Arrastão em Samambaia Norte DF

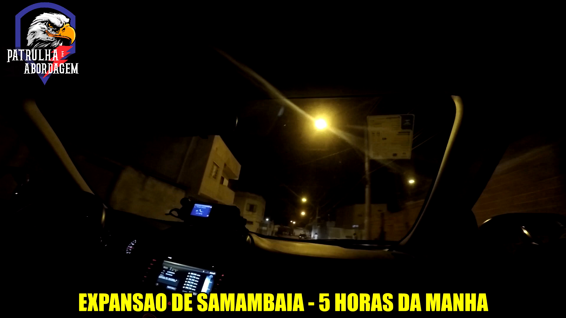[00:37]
Calma aí, pera aí, deixa ele dispersar ali. Vai, isso aqui, moleque. Ó, lá, jogou, jogou, jogou.